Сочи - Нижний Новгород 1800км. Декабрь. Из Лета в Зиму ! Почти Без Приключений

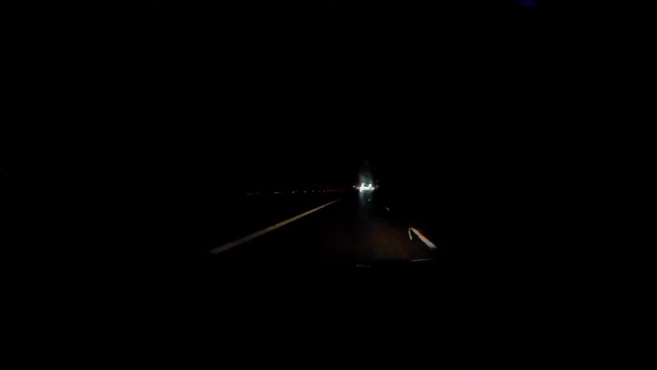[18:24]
Так, ребята, вон вдали, не знаю, камера заснимет, нет, виднеется платка. Сейчас посмотрим, сколько она стоит. Так, какие-то там для какого-то, чего это, блядь.
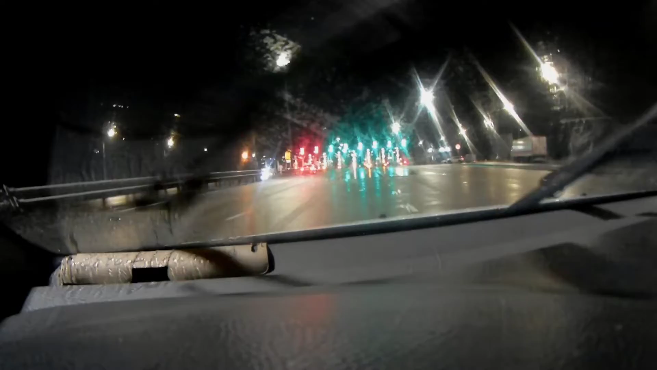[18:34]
А, вот там Т-пас, а вот тут не Т-пас, по-моему, да? Камер нет. Из-за бабки.
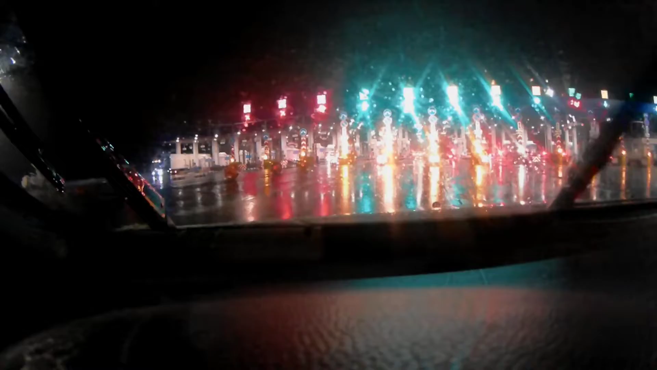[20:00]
Так, еще одна, ребята, это какого? Платная дорога. Диман мне тут звонил. Дружище мой тоже у меня.
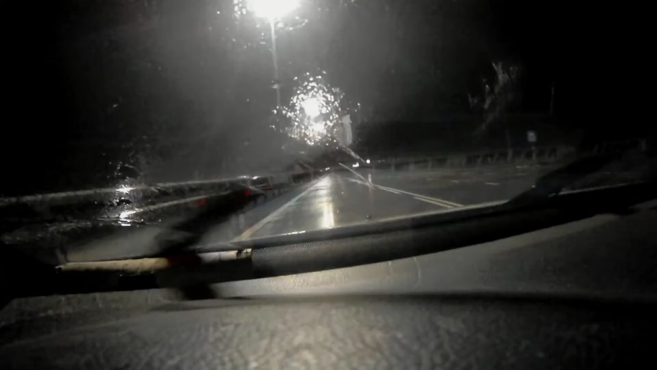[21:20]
Где-то какая дорога туда ведет. Так, ребят, до Ростова 68 километров.
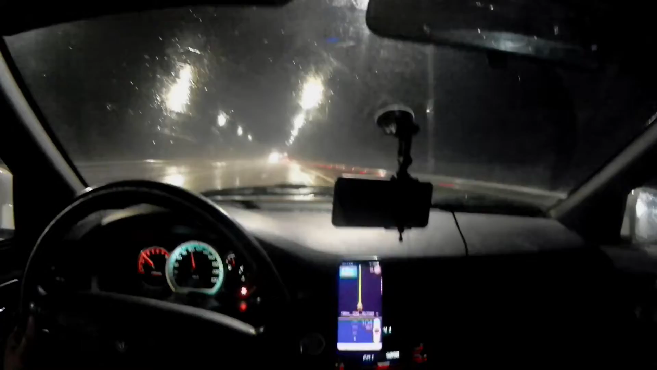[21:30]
Погода заметно ухудшилась. Плюс 2 градуса показывало на табло. Но я не знаю, что это летит.
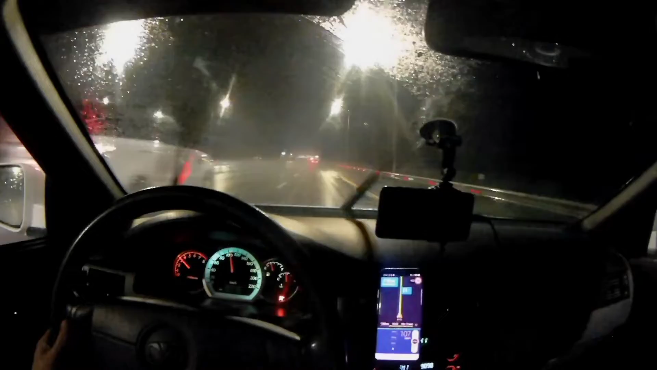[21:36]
То ли уже снег с дождем. Отметить хотелось сейчас за... Так, сейчас за газелью.
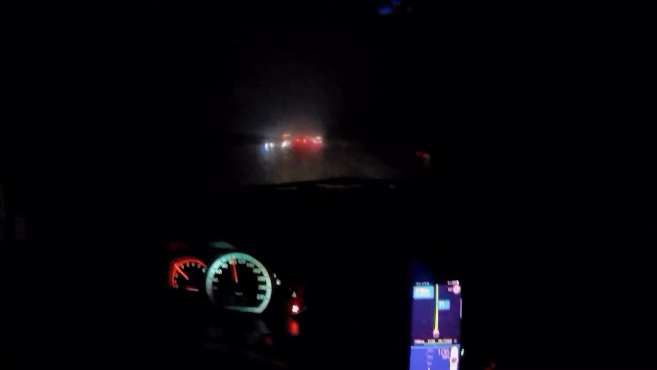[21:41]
120 ехал, наверное, минут 40. Дождь или снег, резина, тьфу, пока что вот вообще как вкопанная, вот по крайней мере по трассе. Но дождь же все равно там сопротивление идет, да?
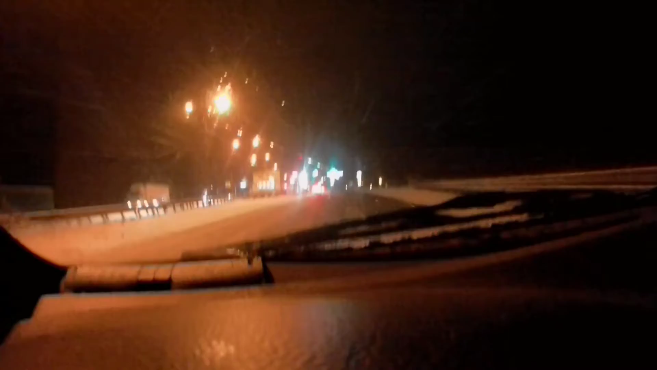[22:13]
Вот ДПС. Я думал, это ТПАС, ДПС. Снег, прям снижаем скорость, потому что, ну, капец полный.
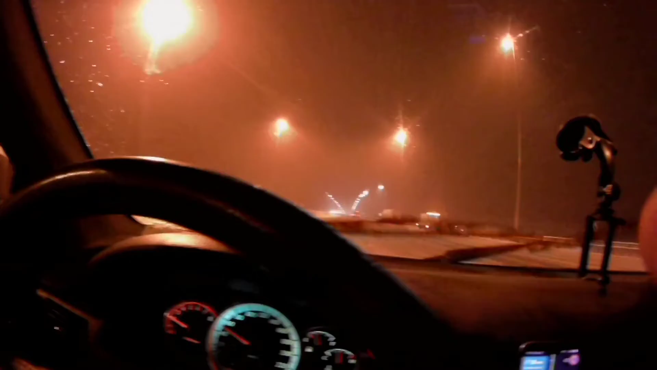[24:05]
Не купил ни замерзайку, то вода замерзла, все, минус один, все, не пшикает. Договорился, не, это бодяжный, не бодяжный, хоть какой надо было залить-то. Блин, не знаю, что ночью снимать, наверное, видно плохо будет.
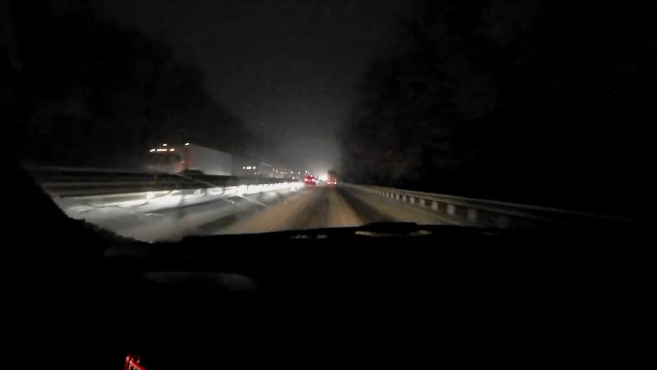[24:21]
В общем, Аксай проехал, я так понимаю, я не знаю уже, куда его... Выехал, наверное. Поехал в Ростов, Аксай и пошел дальше, наверное, скорее всего. 560, что ли, показывает до Воронежа. Вот, дорога так себе метет, конечно. Замерзайка нужна.
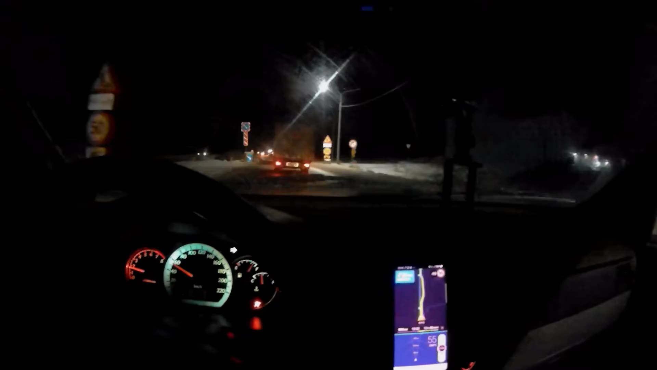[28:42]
Что-то тут вообще какой-то кобздец. Надо будет остановиться, стекла протереть, фары протереть. Ничего не видно ни в зеркала, никуда. Видимо, мороз. Потому что всю дорогу парило. И я думаю, что уже теперь вода не знаю, когда отойдет в бачке. Что-то пошло не так.
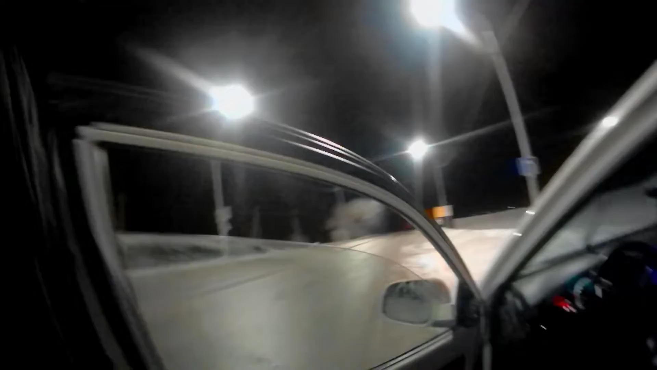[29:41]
Ой, хоть немножко стекло почистить, хотя без толку. Зеркало теперь вообще не видно, блядь. Кобздец какой-то. Я просто почему-то думал, что до Воронежа и направо.
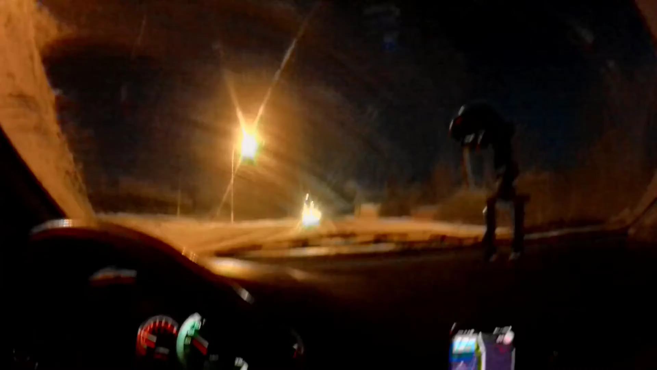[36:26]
Вот я говорил, в каком-то там был населенном пункте полчаса назад.
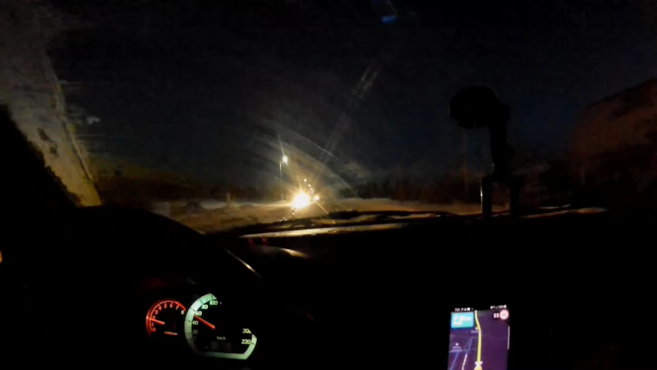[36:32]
Два такси я видел с зелеными огонечками.